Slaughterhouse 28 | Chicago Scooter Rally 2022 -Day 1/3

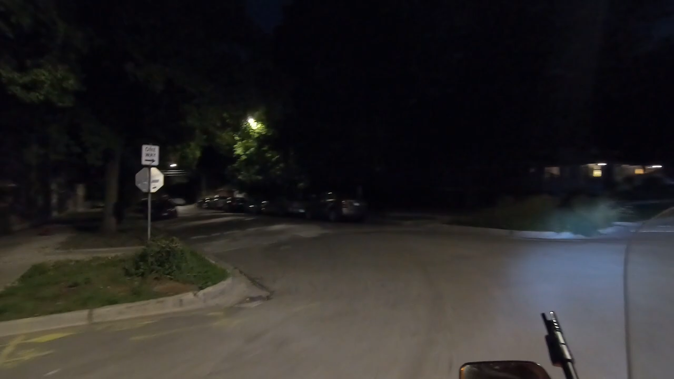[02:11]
We're gonna take a detour around that construction, hopefully. So, we're here. Everyone's over there.
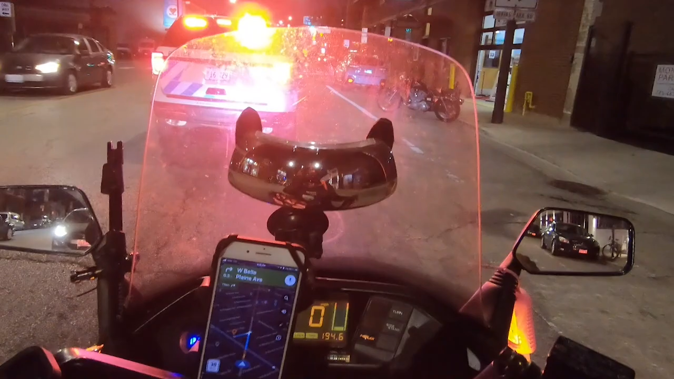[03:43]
It's not great. Ah, frick. Now they're stuck. Now everything's dark. Well, there goes some scooter motorcycle people. And the cops, like, right here. They're not gonna chase them. Okay, there we go. There we go. I fixed it. So it's over there, but I need to take a street.
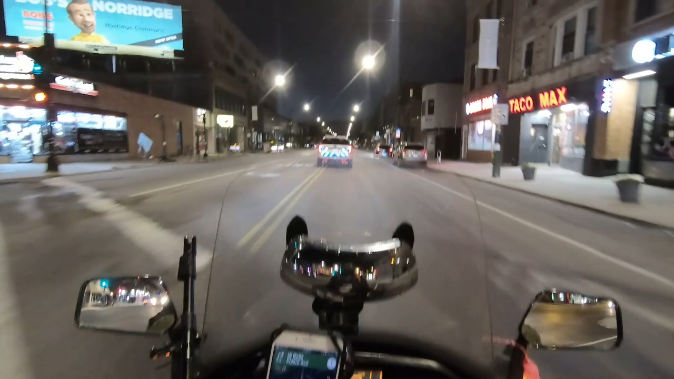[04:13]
Oh, that was a big one. So I need to take that street over here. Yeah, it should be this street. West Belplane Avenue, then turn right onto North Ridgeway Avenue. I'm not listening to you, Google. I know where I'm going.
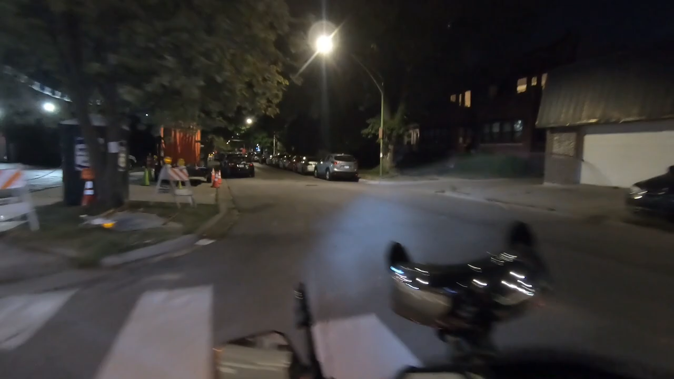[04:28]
Look at that. If I would have followed Google, watch me be right where I need to be. Destination is on the right.
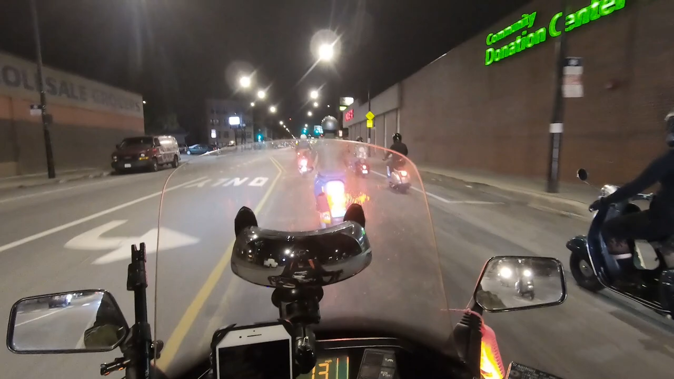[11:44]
You never know when they're slowing down. They wait till the last minute to press their brakes.
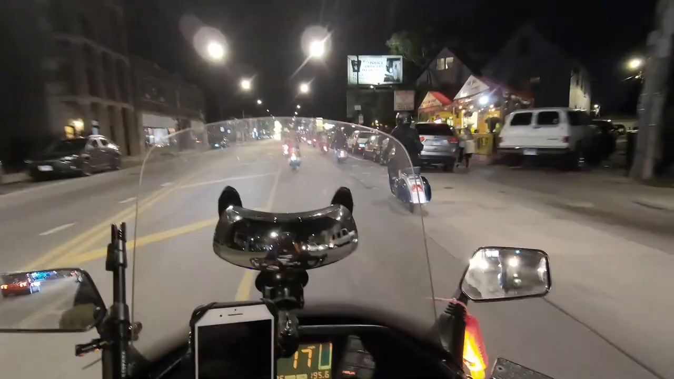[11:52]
Little kid was waving. Always wave to the little kids. We're just going like around 20 miles per hour. It's a lot of scooters. This is my friend Jonathan and his scooter Blue.
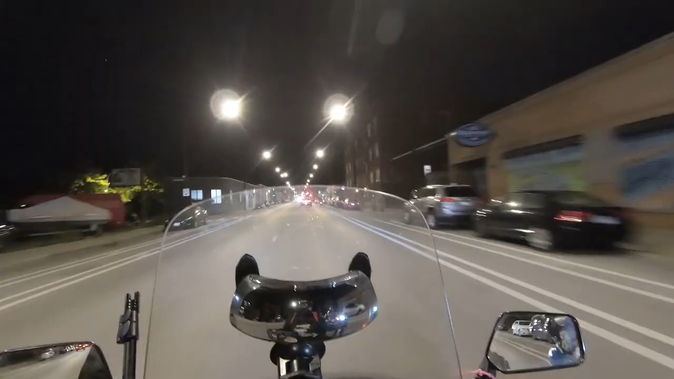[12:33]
This is not good. Yes, green light.
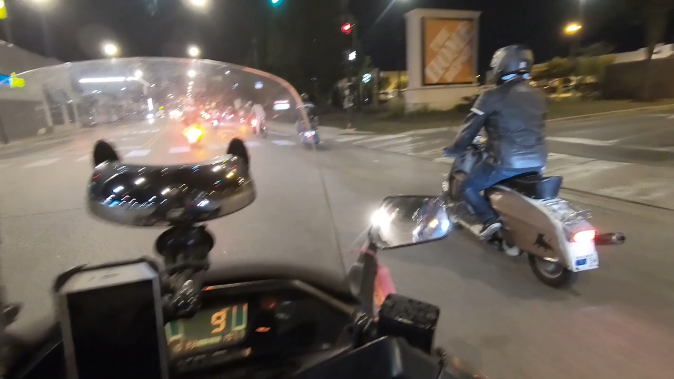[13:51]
So right now we're slowing down and stopping so that the whole group can connect. We lost a couple of scooters. We all separated.
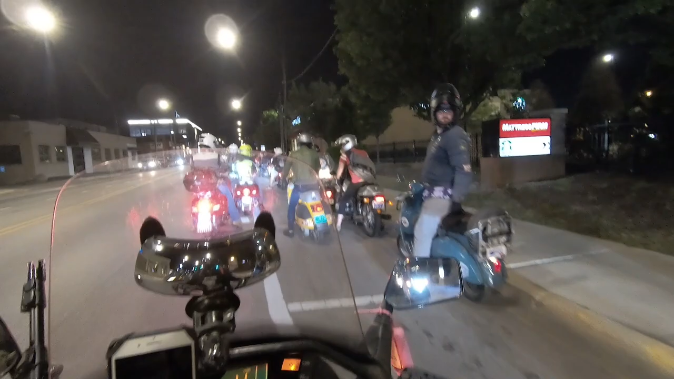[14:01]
See, like that guy right here, he was smart to cover his license plate.
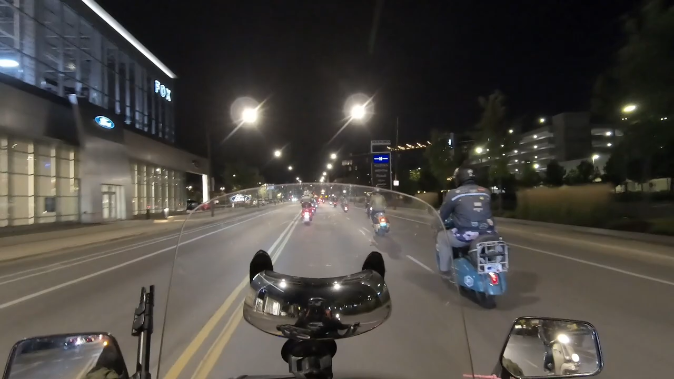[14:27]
if you can hear me over the two-stroke, when you're riding in a group ride, you see how everybody is scattered, zigzag.
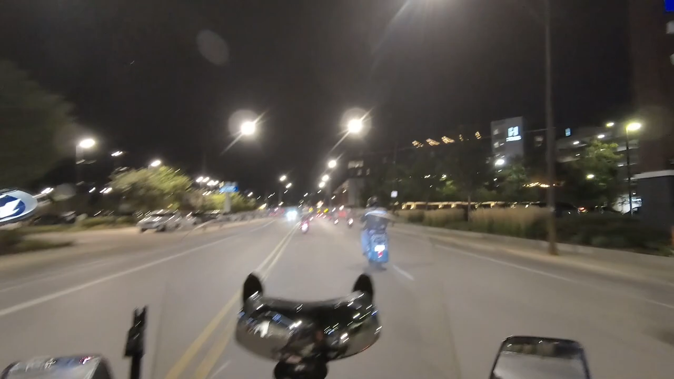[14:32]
That way everybody can have space to dodge potholes, things in the road, or if they need to pull to the side. Oh, look at all those scooters. Yes, a lot of us here tonight.
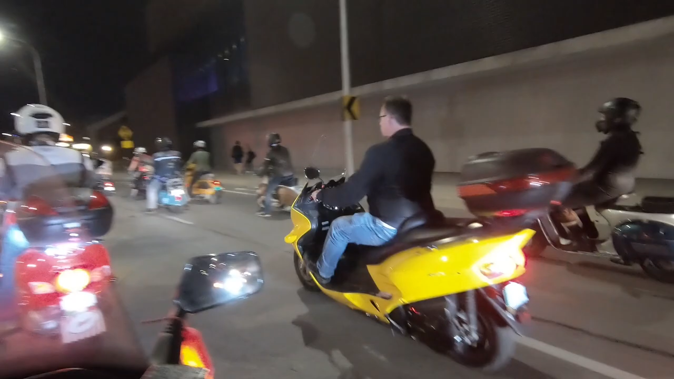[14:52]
That's that Honda Reflex that I was looking at. Yeah, I saw it. That looks Some people don't know how to ride in the group. Like when you ride in a group, you gotta be, you gotta stick to your position and move along safely if you wanna be in the front. So what my friend was saying was that the Honda in the yellow,
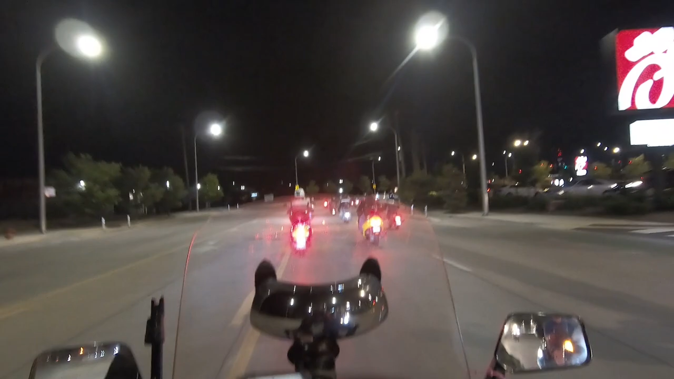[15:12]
the Honda Reflex, he kept like getting close to him and basically zigzagging around him. So he just let him go in front of him. There's something super cool about riding in a group.
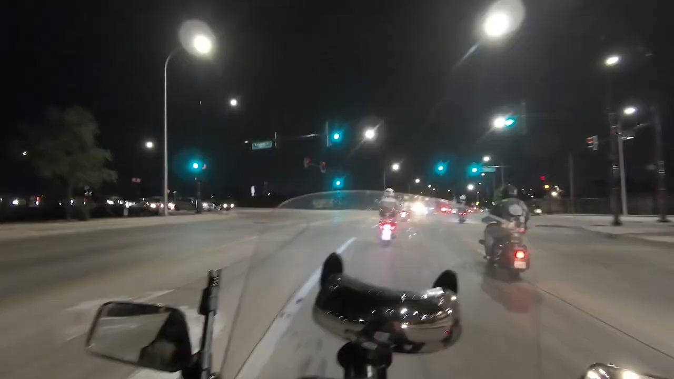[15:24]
So this is one of the blockers.
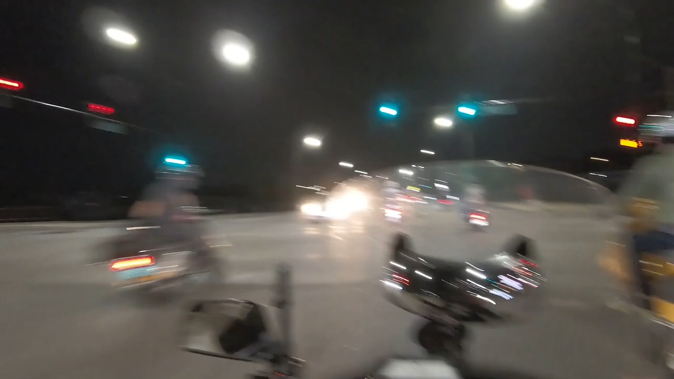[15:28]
So we are gonna pass this red light, just so you guys know. We'll be passing a lot of red lights. Keep going guys, keep going. Some of the newer people get scared to pass the red light, you know? We're programmed to stop at red lights. Okay, here we go.
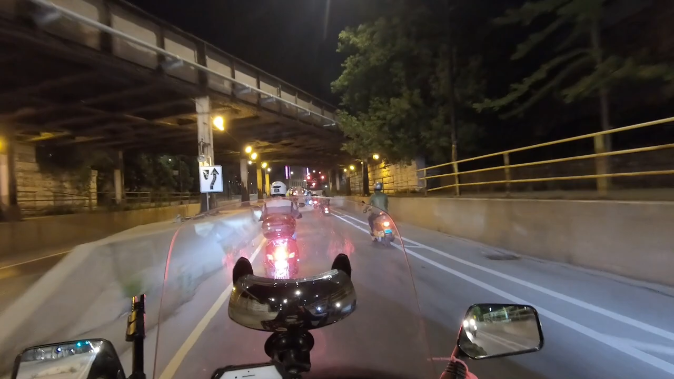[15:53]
It'd be cool if we had like a drone or someone recording stuff.
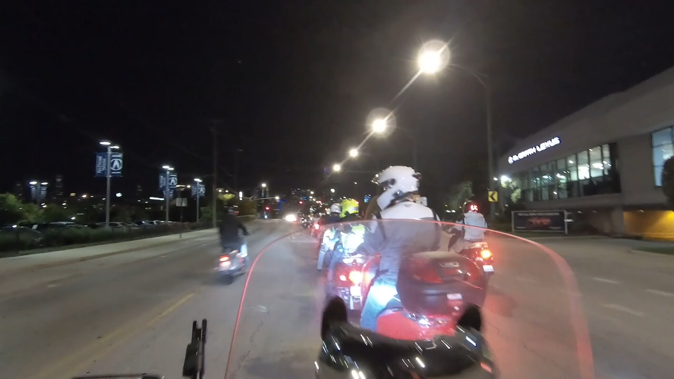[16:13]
Hopefully you guys, you can see the Sears Tower right there.
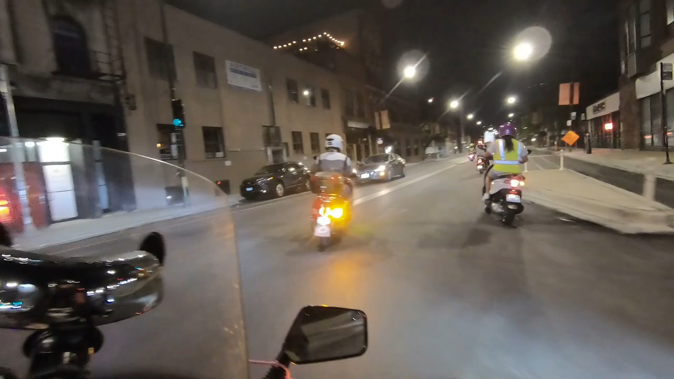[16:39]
So the person in front of me is just pointing out where all the potholes or the things are. Like these big things.